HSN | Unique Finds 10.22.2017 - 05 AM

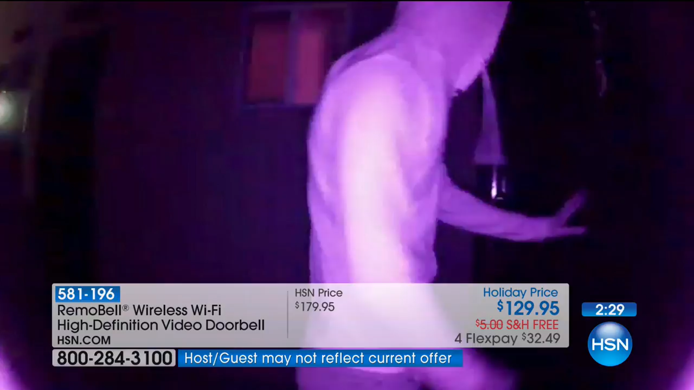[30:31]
So even when you don't have, because you never know what's gonna go on, right? And you never know what time of day it's gonna go on. You wanna have a nice view in all lighting circumstances.
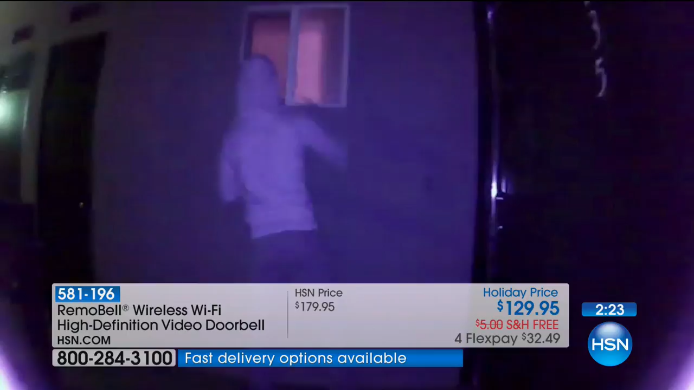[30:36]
You can see right now what the night vision looks like, whether it's good news, whether it's Christmas carolers,
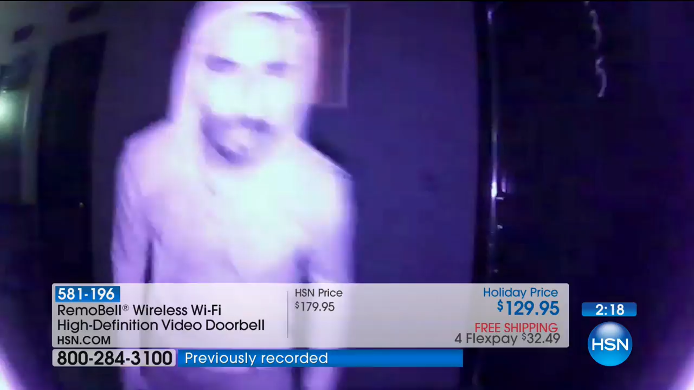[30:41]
or whether it's somebody that you don't really want around your door, whether it's somebody that rang your doorbell, or whether it's just motion detection. I'd love to sort of show you guys how it works again. So Brett, would you do the honors?